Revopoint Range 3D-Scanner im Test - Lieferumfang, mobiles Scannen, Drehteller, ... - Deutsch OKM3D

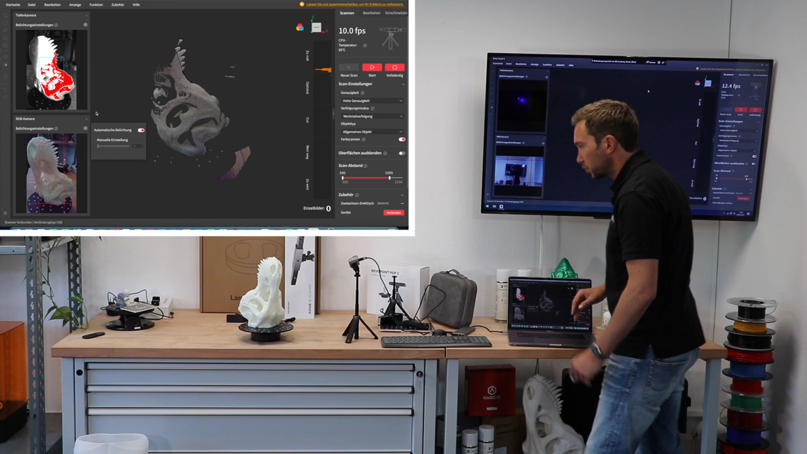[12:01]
Also ich könnte, das ist je nachdem, wie sich das Objekt eben dreht, ist es teilweise zu nah. Jetzt könnte ich noch ein Stück zurückgehen. Deswegen, mit dem großen Drehteller, wäre das nicht ganz ideal. Und jetzt kann ich einfach mal hier start, kann hier noch einstellen, welche Genauigkeit.
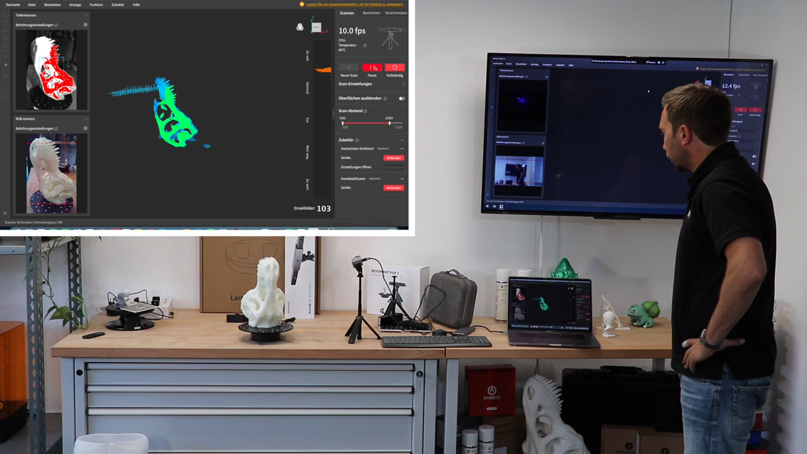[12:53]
dass der Scanner und der Drehteller keine Daten miteinander austauschen. Das heißt, bei Shining 3D zum Beispiel, beim Einscan SE, weiß die Maschine, wann eine 360-Grad-Drehung erfolgt ist und hält dann an.
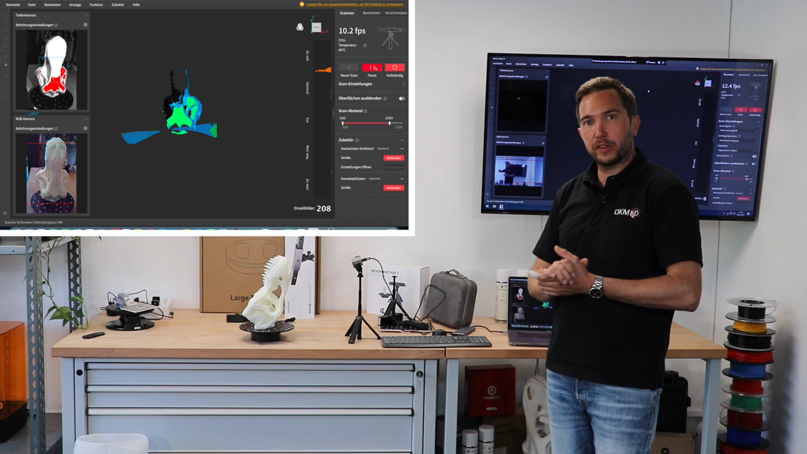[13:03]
Der würde sich ewig weiter drehen. Wenn ich jetzt den Raum verlassen würde, dann würde der Scannen und Scannen und Scannen und Scannen, was irgendwann die Qualität nicht mehr verbessern würde, aber meine Daten zum Explodieren bringt. Also die Datenmenge wäre dann riesig. Deswegen da einfach beim Scannen dabei bleiben, ist ein gewisser Nachteil, aber wie Sie sehen, geht das schnell. Und dann nach 360-Grad-Drehung, oder meinetwegen 400-Grad-Drehung, dann einfach pausieren, das Objekt drehen, das sehen wir dann auch gleich, und dann nochmal neu scannen.
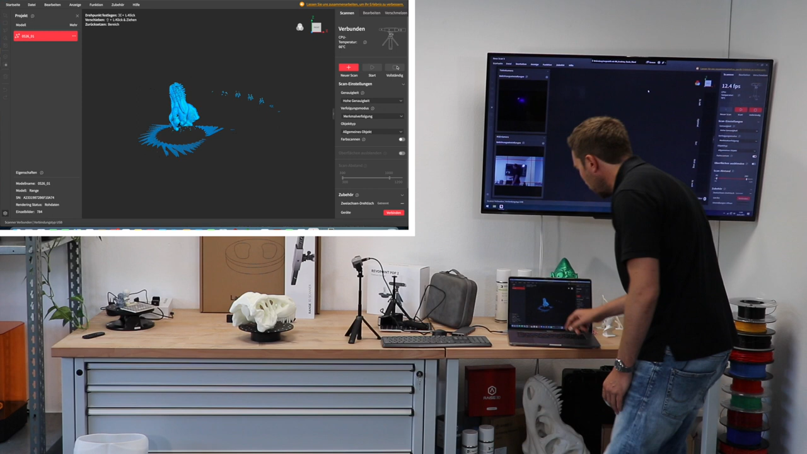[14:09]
Man sieht, hier habe ich auch vom Boden teilweise Sachen mit aufgenommen oder vor der Wand. Das kann ich später wegschneiden und sage, okay, jetzt möchte ich hier aber einen neuen Scan hinzufügen.
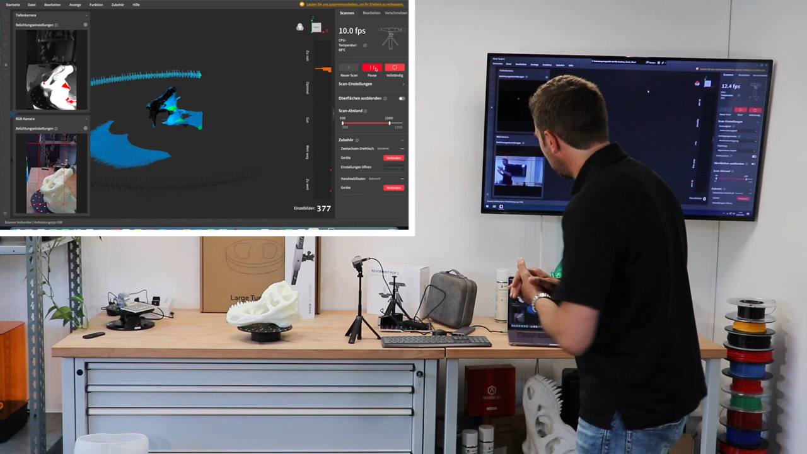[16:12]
Und wie gesagt, Software auf Deutsch. Die Anleitung gibt es nur auf Englisch. Aber die ganze Software ist auf Deutsch. Auch am Smartphone. So. 360 Grad Drehung. Da er irgendwo so ein Stück Wand mit aufnimmt,
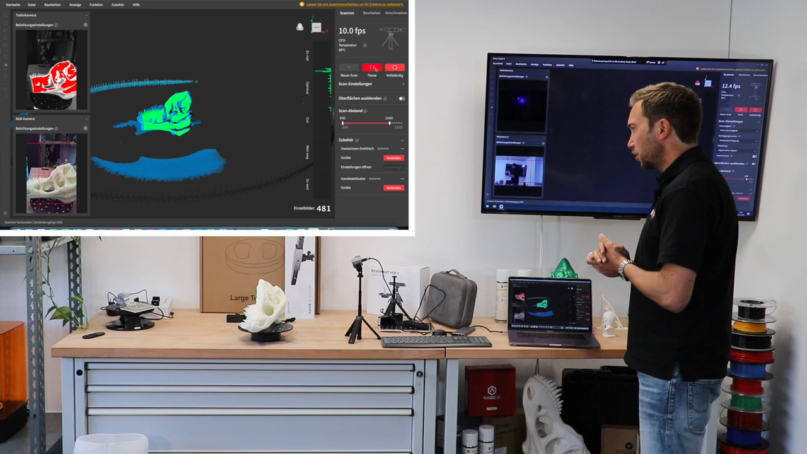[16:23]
weiß ich, wann die 360 Grad rum sind. Oh, langsam sind wir da.
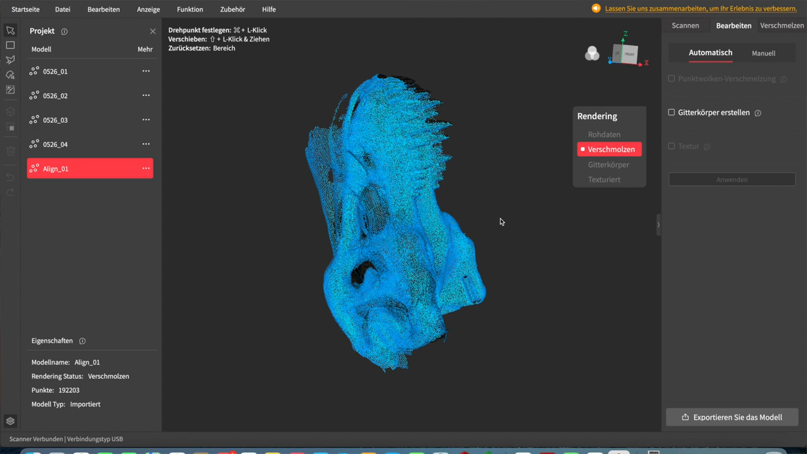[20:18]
Ja, das hat schon mal nicht ganz funktioniert, also hier haben wir ein bisschen Überschneidungen, jetzt weiß ich bloß nicht, welches Objekt das ist.
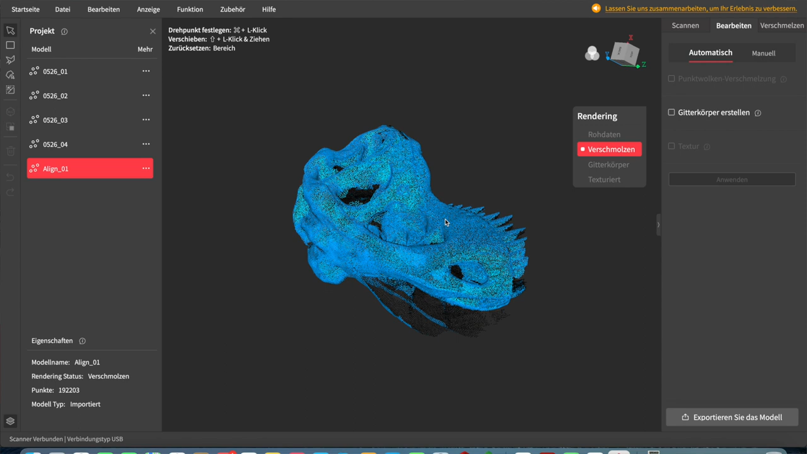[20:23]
Da haben wir ein bisschen Schatten drin.
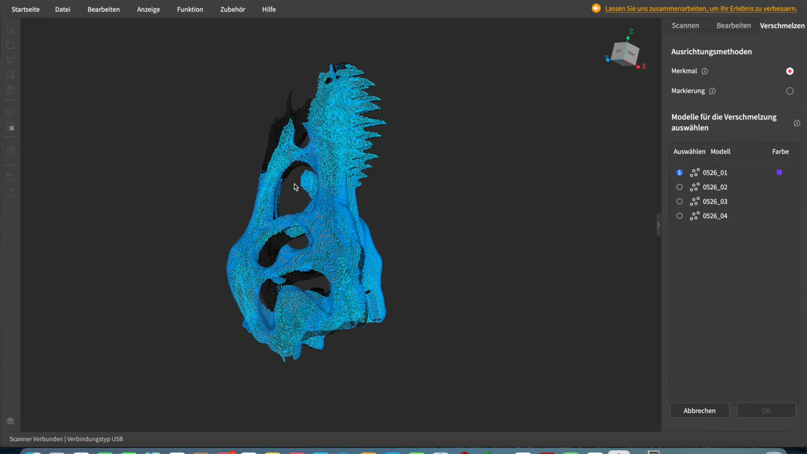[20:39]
Gucken wir uns mal an, also das ist ja ziemlich viel und ich glaube mein letztes war ziemlich gut.
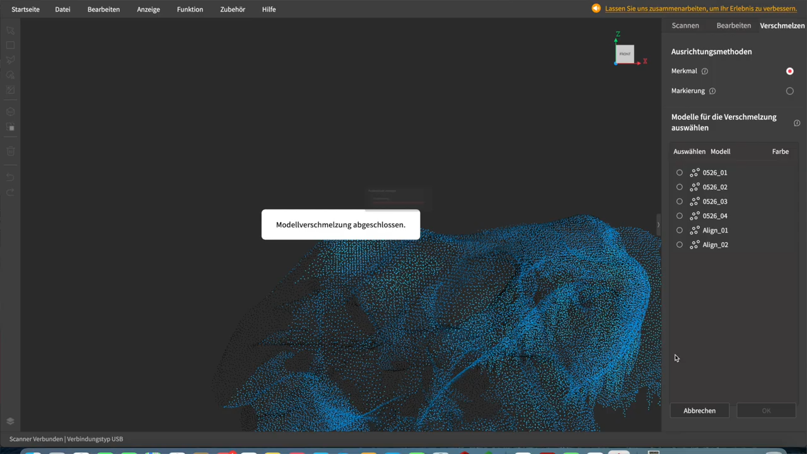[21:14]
Und dann könnte ich ja jetzt auch nochmal einen neuen Scan starten, wo ich jetzt zum Beispiel nur den hinteren Bereich vom Schädel digitalisiere und dann hätte ich Stück für Stück eben über mehrere Scan-Fortschritte oder Scan-Vorgänge im Endeffekt mein komplett digitalisiertes Modell. Das funktioniert sehr gut.
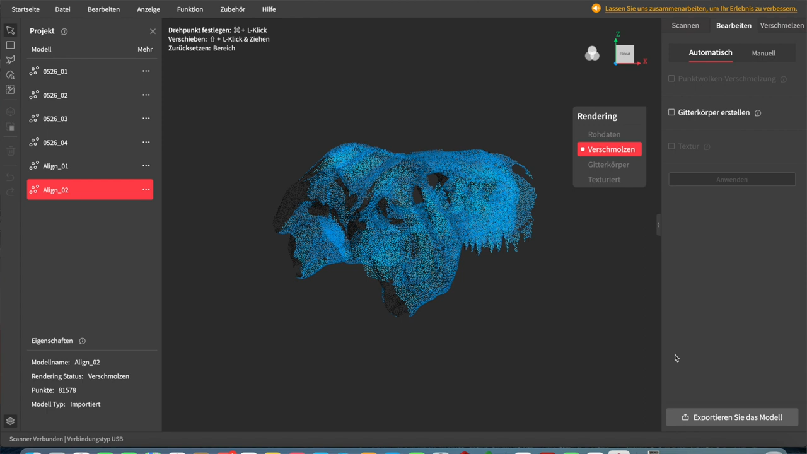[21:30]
Hab ich das jetzt? Jawohl.
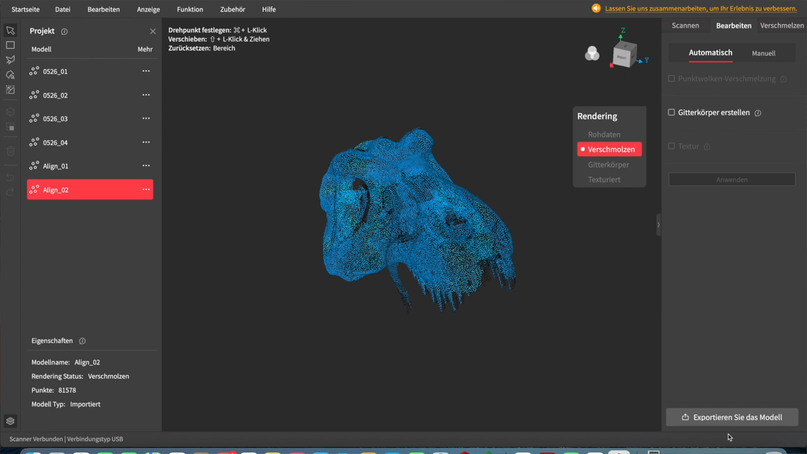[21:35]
Und jetzt könnte ich das auch noch als Gitterkörper
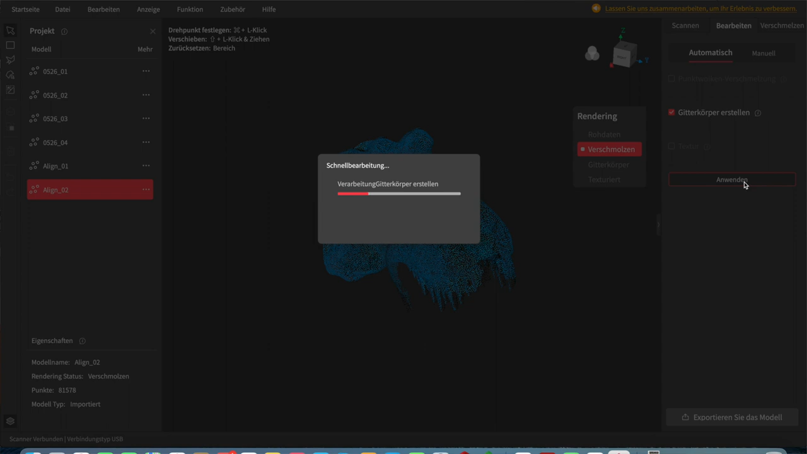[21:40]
und dann gehen wir schon in die Richtung, wo wir wollten und dann sagen wir mal, mit insgesamt 15 Minuten Aufwand habe ich sowas digitalisiert.